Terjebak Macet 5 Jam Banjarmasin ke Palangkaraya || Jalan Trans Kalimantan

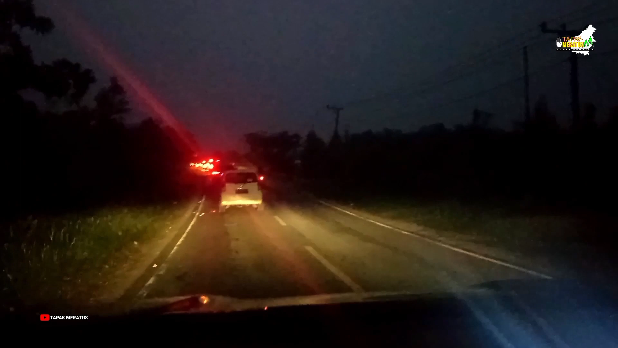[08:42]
Ini maghrib sudah waktunya nah. Setimang pohon listrik ya kita kawa begarak nah.
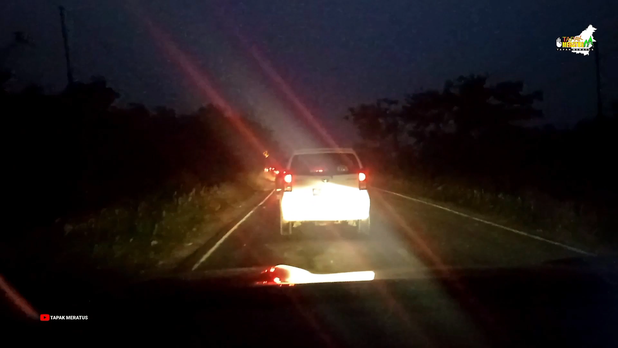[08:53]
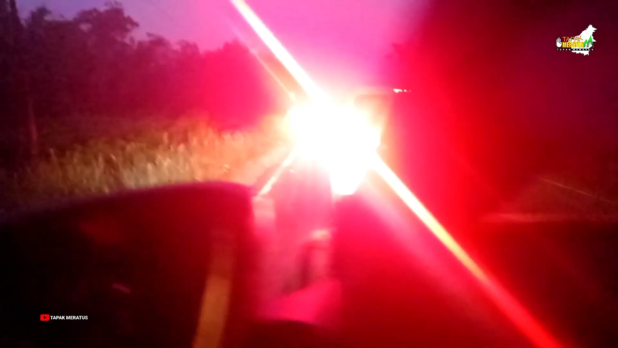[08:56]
Sedikit
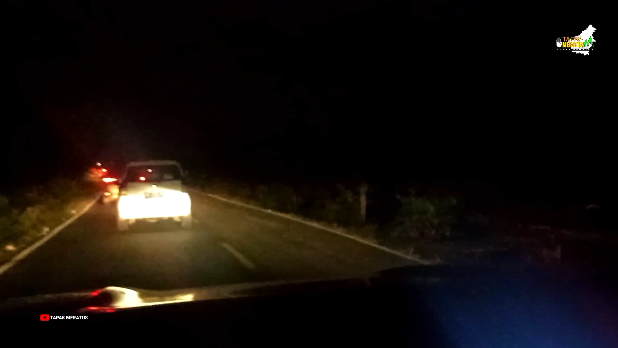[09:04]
jam 6 lewat 15 menit nah kita sudah masuki jalan yang
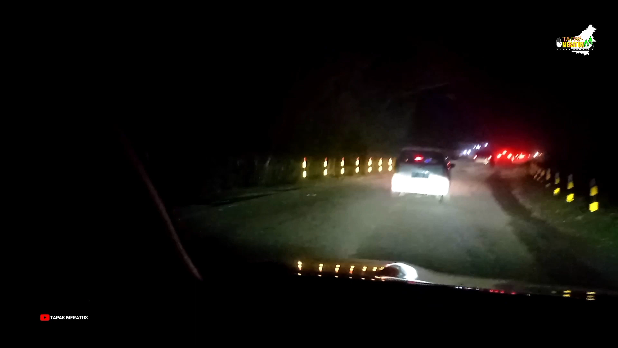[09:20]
rusak jadi giliran kita nih terakhir nih nah, jadi kendala jalannya jalan yang rusak proses penimbunan pos dong di pos ya nah iya
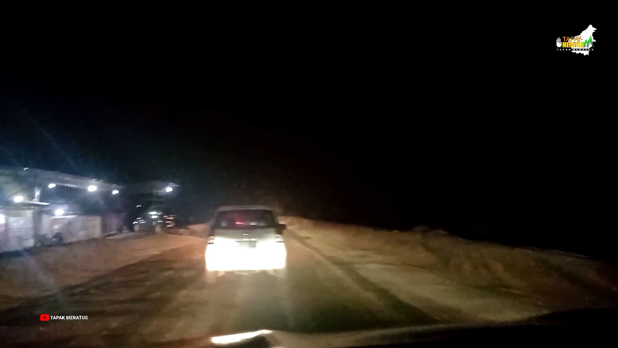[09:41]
dalam pas di muka warung lah Martapura Barokah. Thank you.